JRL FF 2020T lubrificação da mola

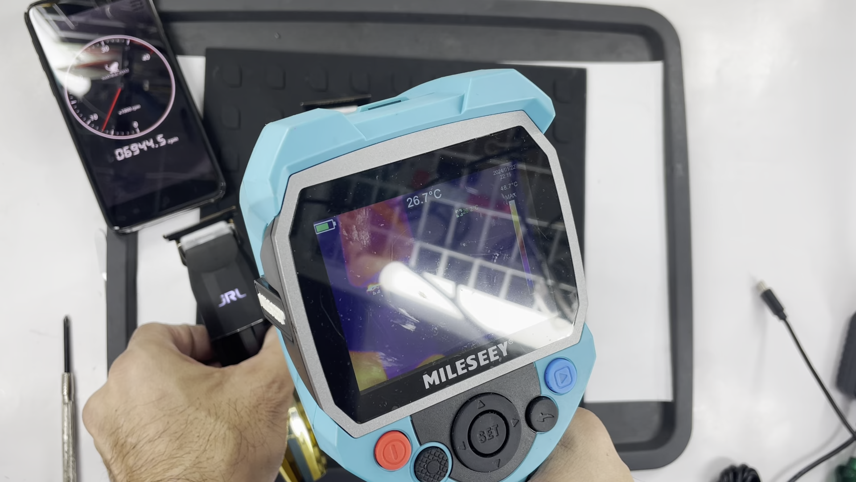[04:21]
On screen: spot 26.7°C
7000 ó E apresenta aquecimento tá Vamos ver como é a temperatura aqui Só com um pouquinho que eu liguei Aqui ó Ó 41 graus
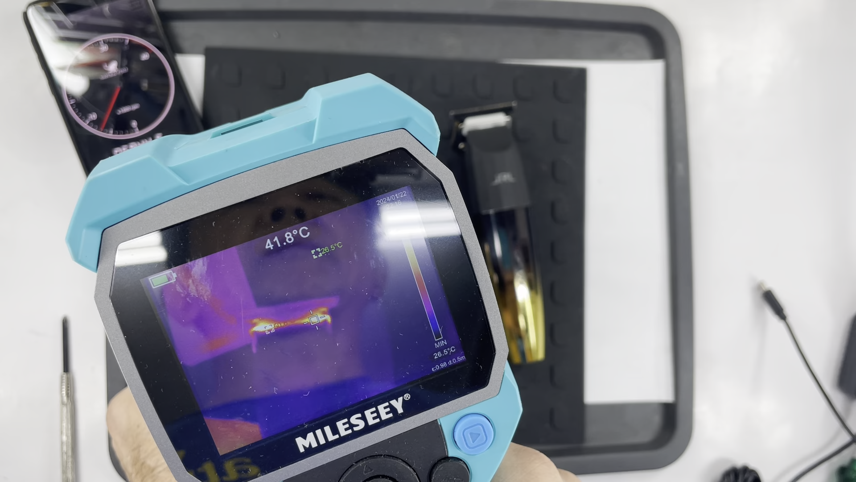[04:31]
On screen: spot 41.8°C, min 26.5°C
Pauquíssimo tempo né Ó E deu 7000
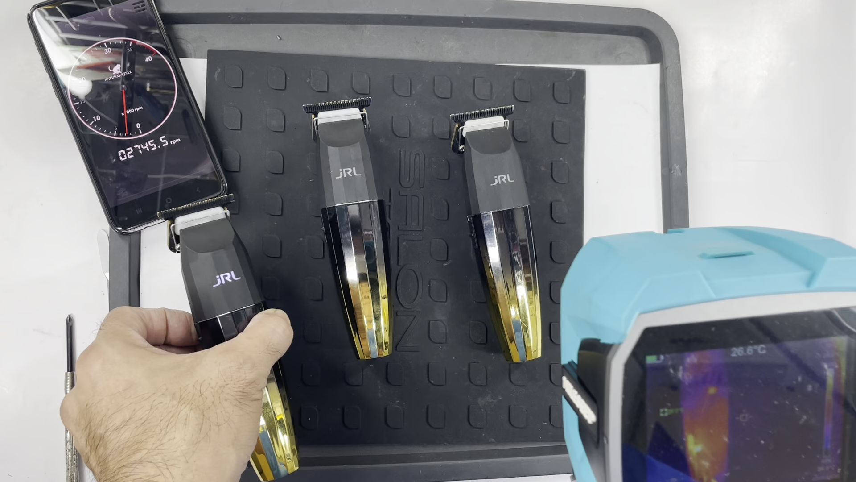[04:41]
6.944 RPM Ok O principal que eu queria apresentar então Com graxa E esquentando
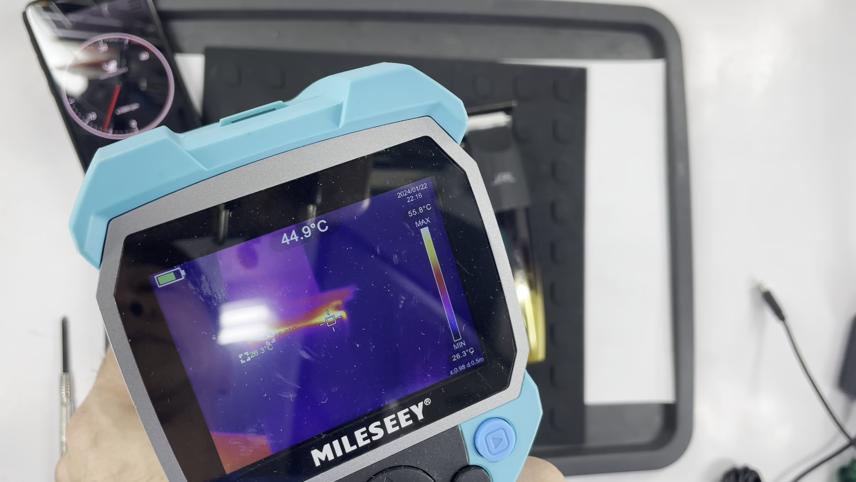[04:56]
On screen: spot 44.9°C
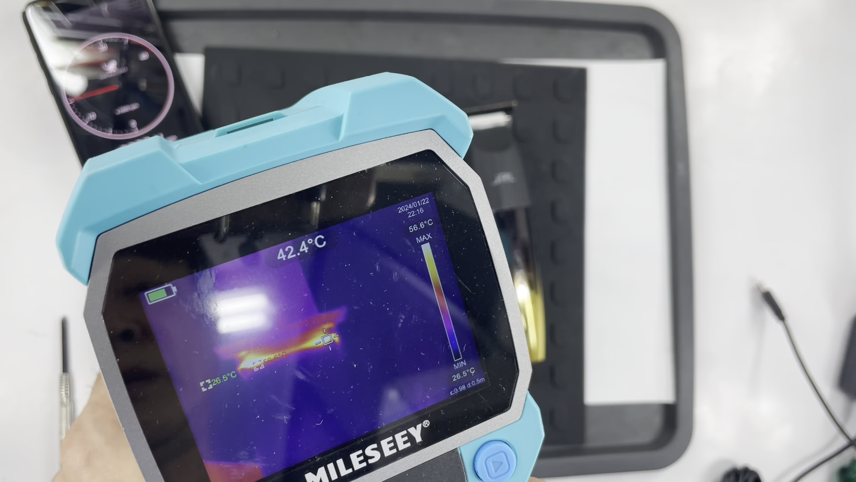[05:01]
On screen: spot 42.4°C, max 56.6°C
Chega a temperatura de Ah tá Achei 56 graus aqui ó
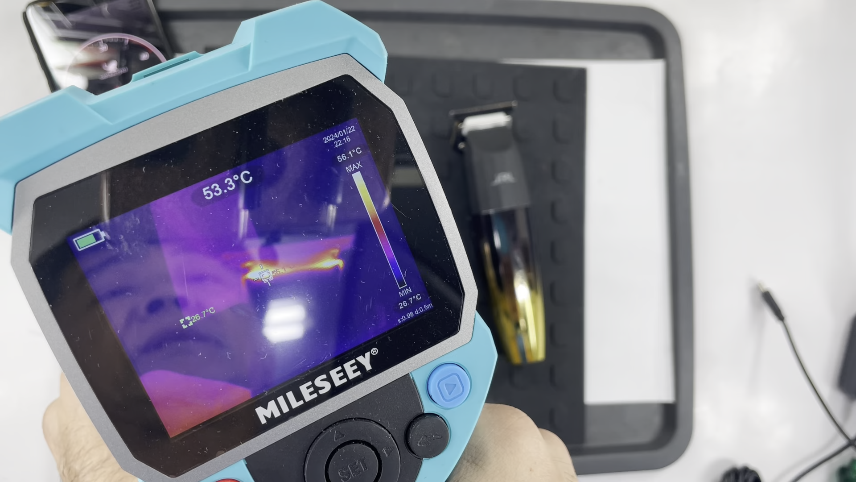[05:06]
On screen: spot 53.3°C, scale top 56.1°C, scale bottom 26.7°C
Chega a 56 No pontinho vermelho aparece aqui Vamos ver se eu consigo apresentar Aqui ó
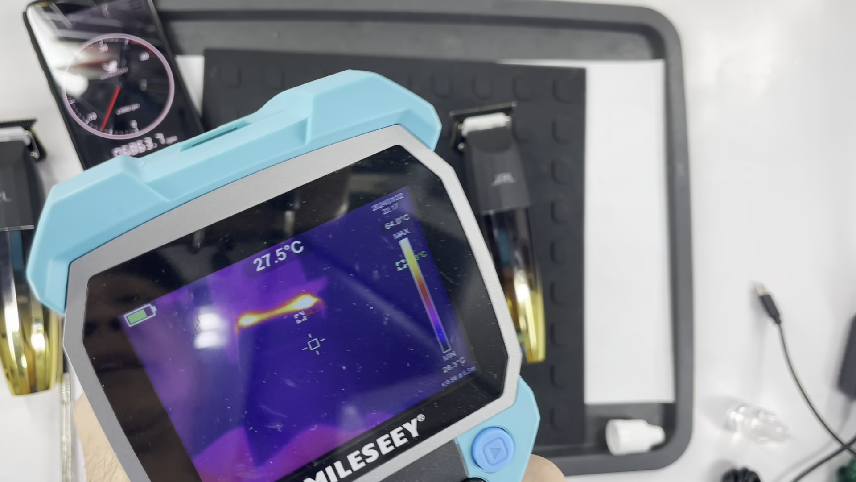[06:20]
On screen: spot 27.5°C
Não Tava lubrificado sim E ó Esquenta aqui também Vamos ver
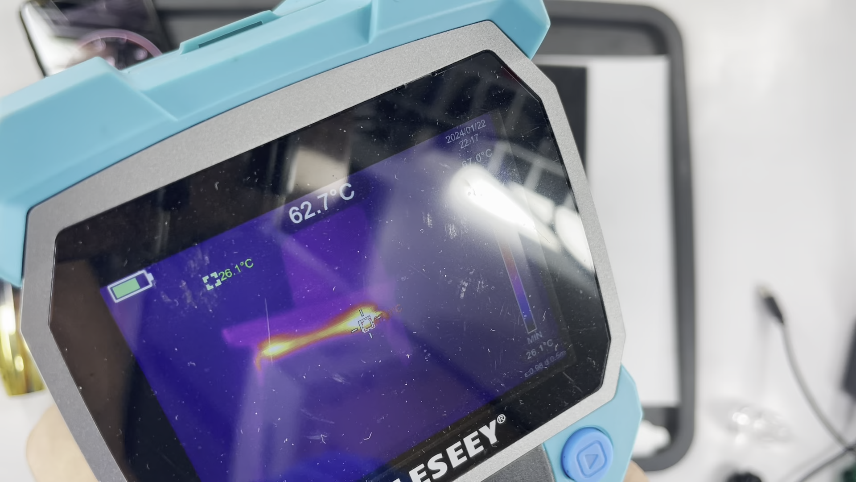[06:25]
Pouco tempo ligado Ó Esse aqui com graxa 67 graus tá
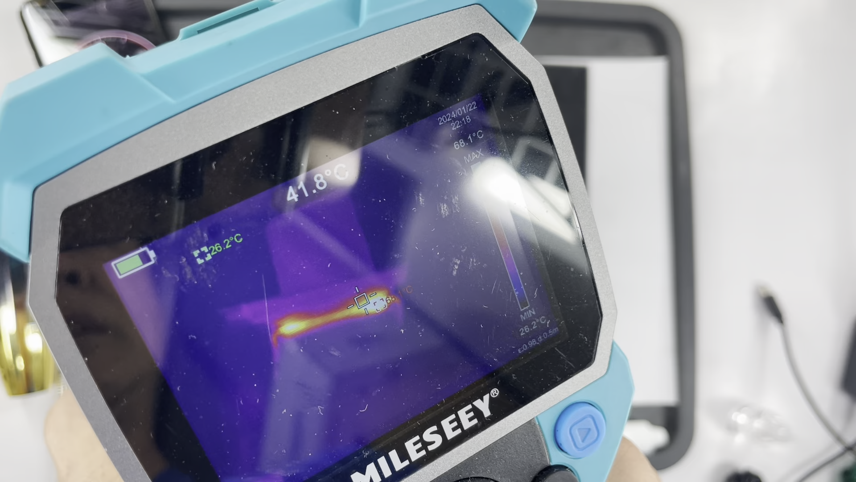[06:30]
On screen: spot 41.8°C
67
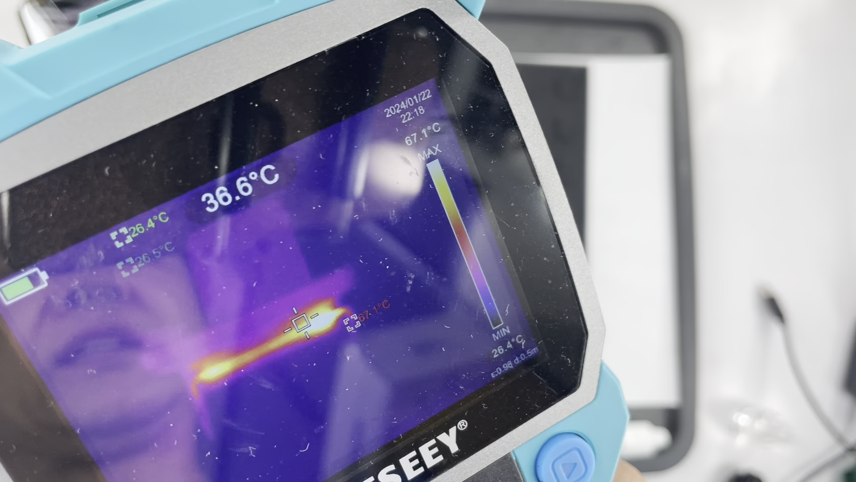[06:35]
On screen: spot 36.6°C
Esse é o lado mais quente aqui ó De acordo com a paleta Máximo de 68 Ó 68
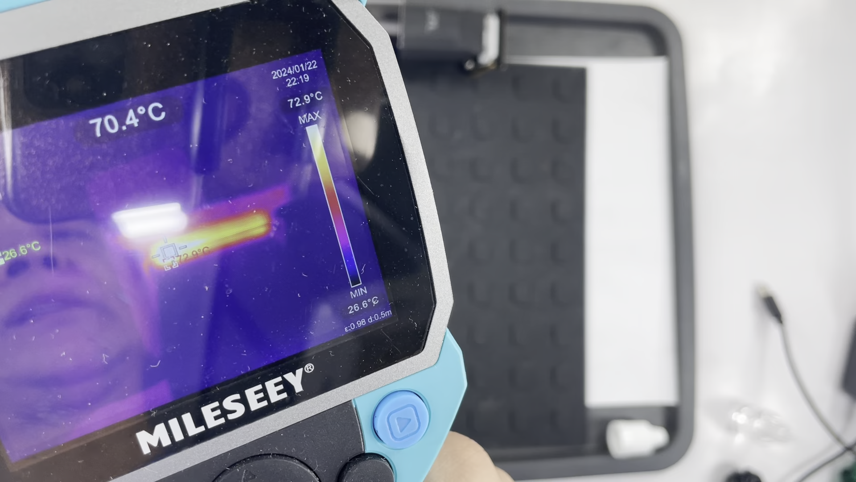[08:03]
On screen: spot 70.4°C
Vamos ver Com pouco tempo ligado 69 70 graus E ó Só subindo Com pouco tempo tá gente 73 74 74 Então Como vocês podem ver Temperatura ó Subiu com pouco tempo Muito rápido 74 E o RPM
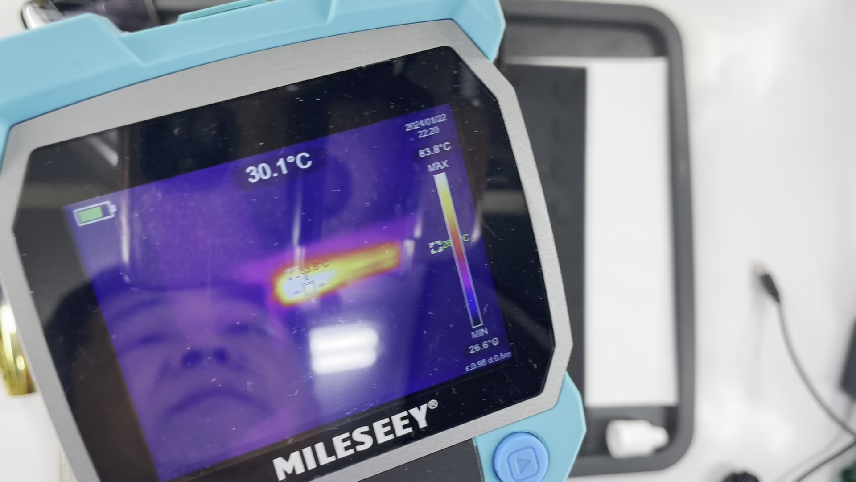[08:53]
On screen: spot 30.1°C, scale bottom 26.6°C
85 graus gente Com pouco tempo ligado E agora vou lubrificar justamente
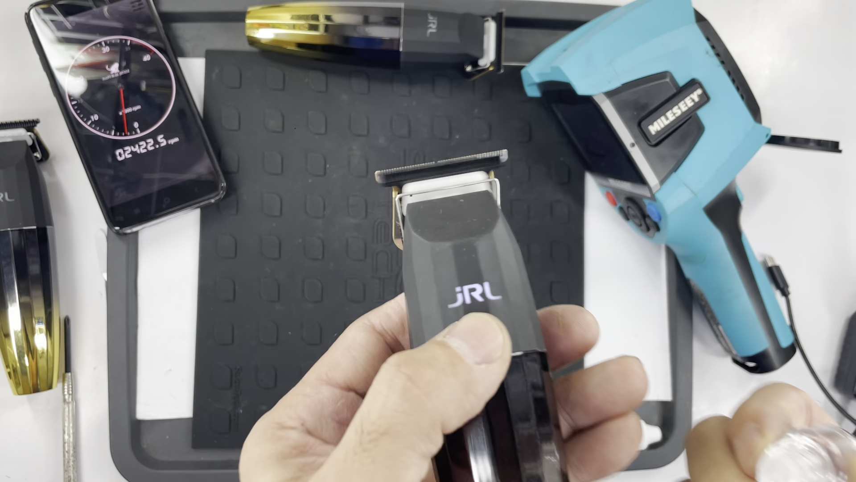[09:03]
A parte onde se está apresentando aquecimento Que já chegou a 80 Aí
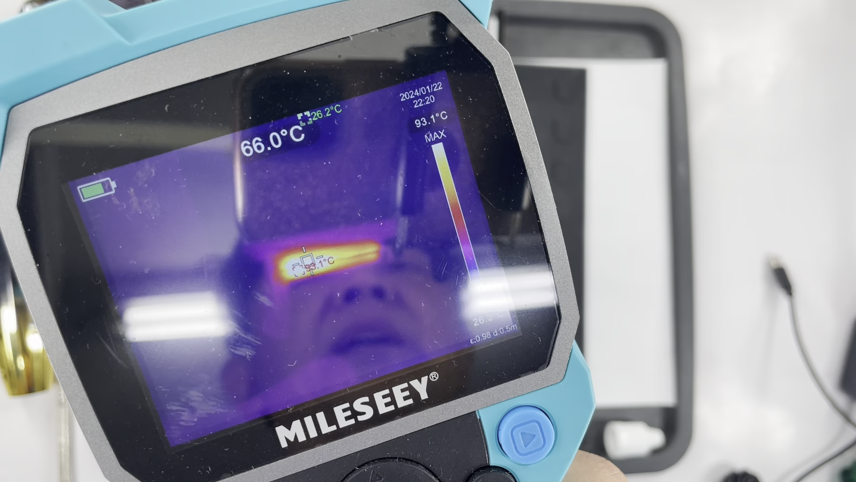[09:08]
On screen: spot 66.0°C
Ó já passou 93 graus 92 graus
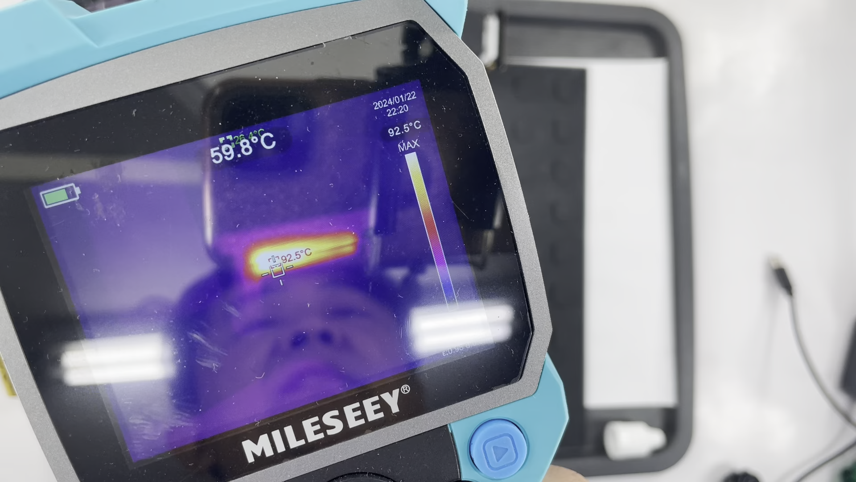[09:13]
On screen: spot 59.8°C, max 92.5°C
Gente Pra vocês verem Por que que vem graxa Com
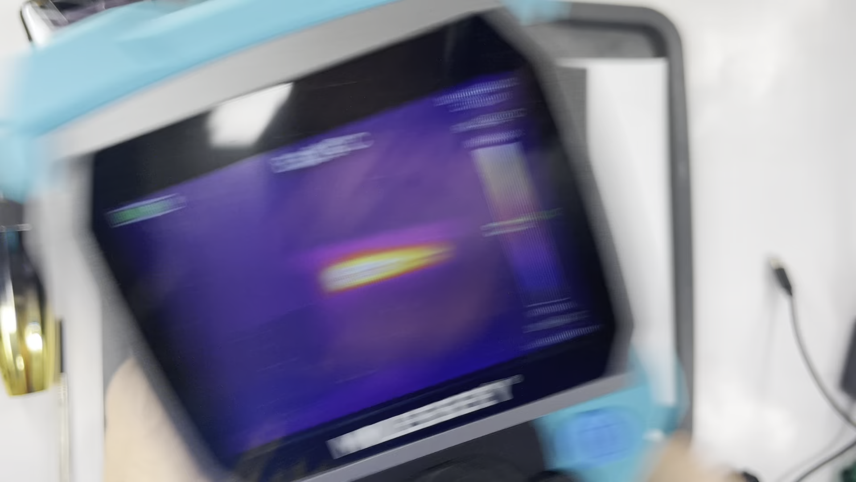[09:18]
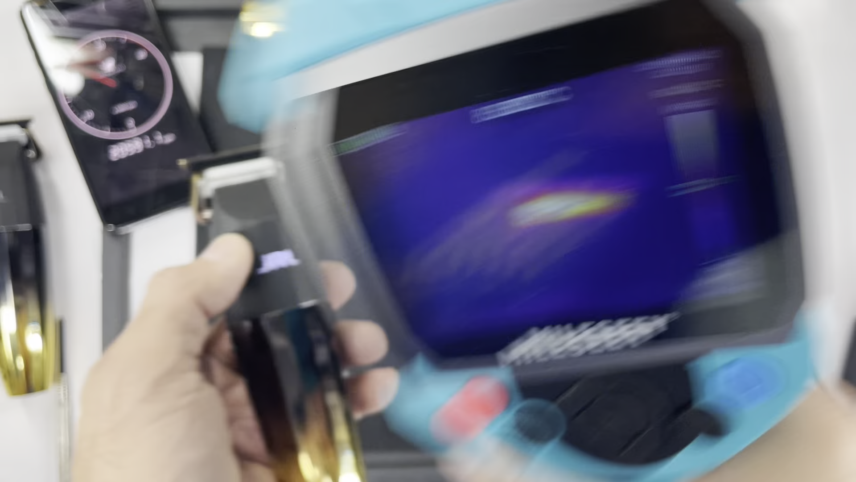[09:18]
pouco tempo ligado Vou lubrificar aqui agora Vamos ver se continua aumentando Essa temperatura